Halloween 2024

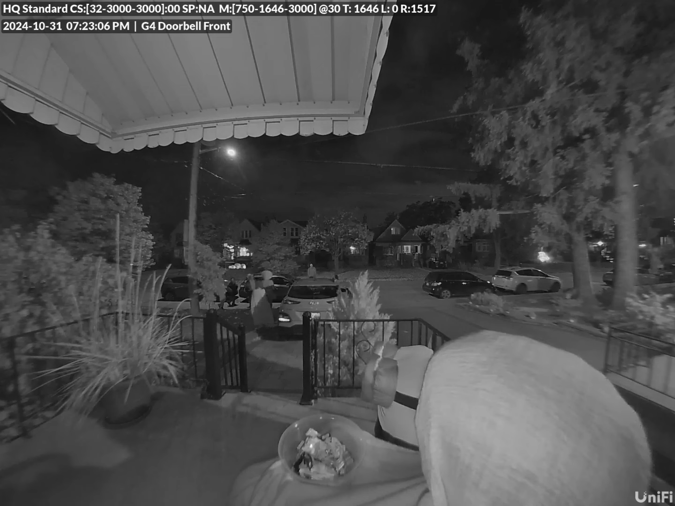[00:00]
That is 1,000% something. I'm not going there. Well, give me some, bro. I'm not going there. Yo, that is a person. That is a person. That is a, well, touch the light, touch the light, touch the light. Touch the light. It's a person. 100% a person.
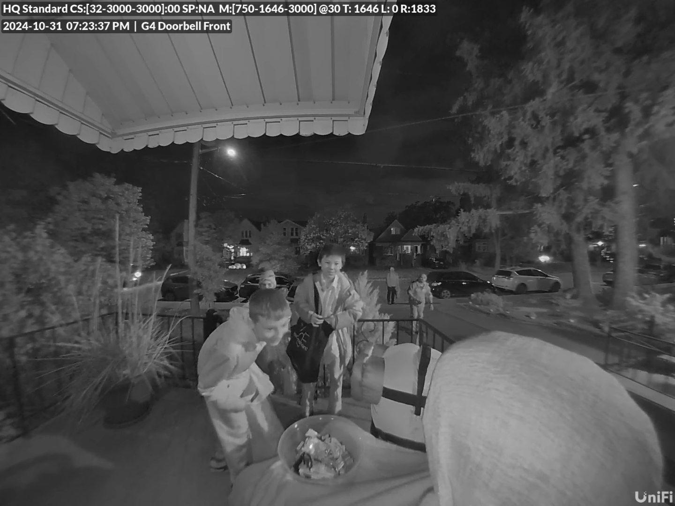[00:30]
It's 100% a person. Yo, I see it. I see his face under there. I see his face, bro. I see his face. Bro, wait, wait, touch his leg. Touch his leg. Just touch him. Oh. Is he real? I think so. Yeah. No, he's real. I saw his ears, bro. Yeah, see you moving. He's real. That's a person. No, he's probably like checking if they take like, more some, than one. Will, give me some candy, bro. I'm not going up there.
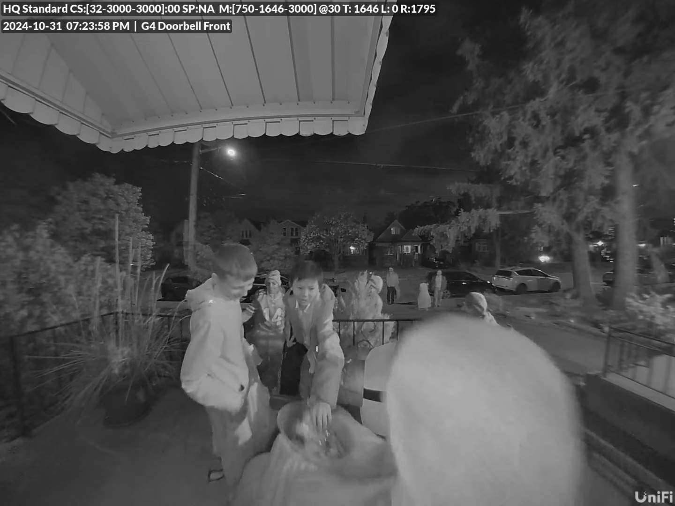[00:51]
I'm just taking one. You weirdo. You weirdo. I pick it up. Oh, my God. That looks so real. Can you still give me candy? I'm not going up there.
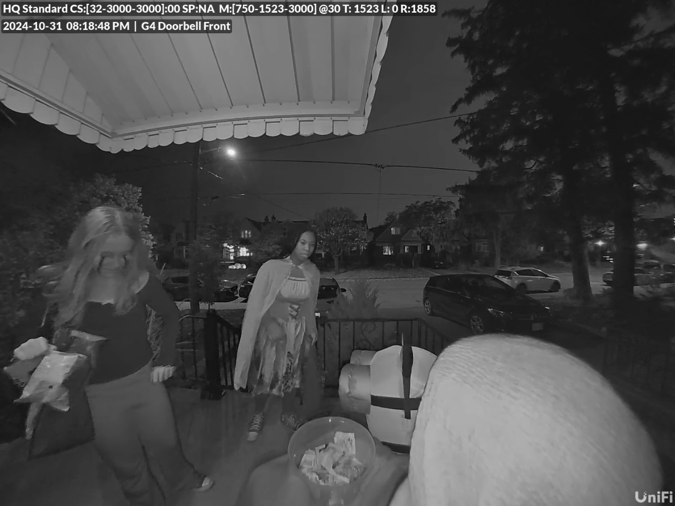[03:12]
Jump at me when I try to grab it. Have I taken a risk? Is this a real person? That's a person. Really? Oh, sorry. Is this a real person, bro? Oh, shit. My days, bro.
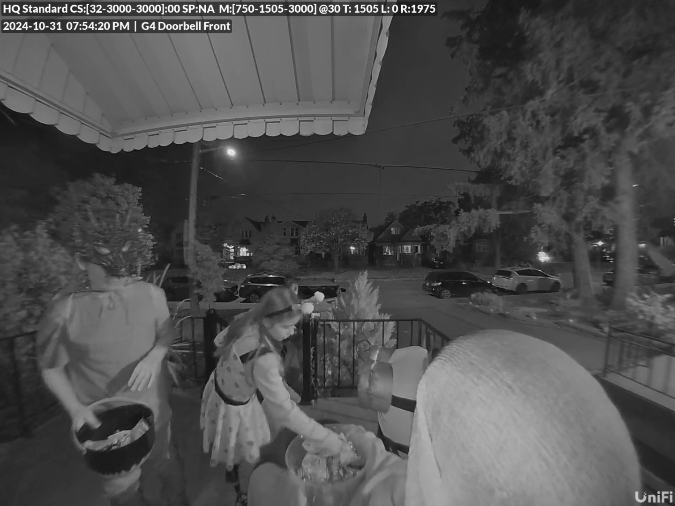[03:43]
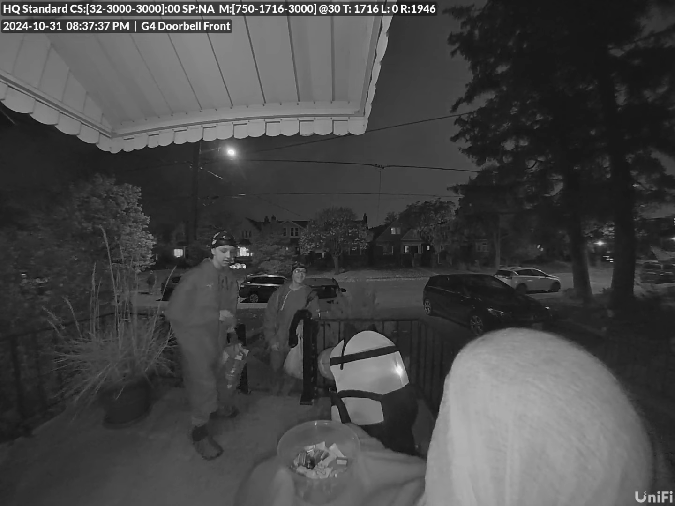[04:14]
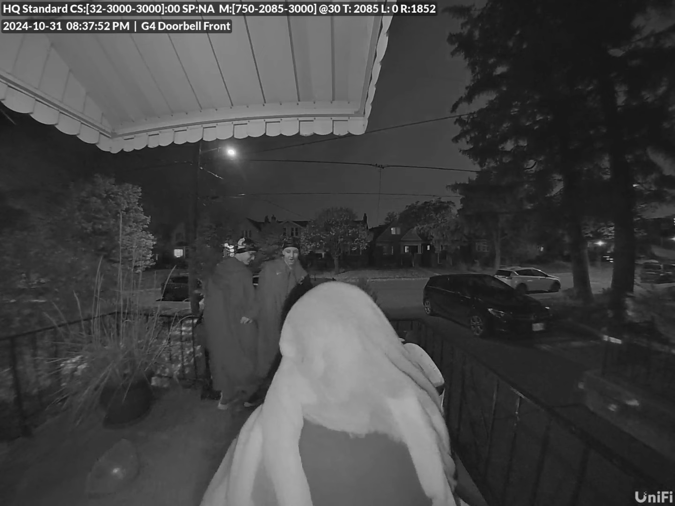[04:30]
You're committed to the bit, I'll give you that. I have to. You're committed.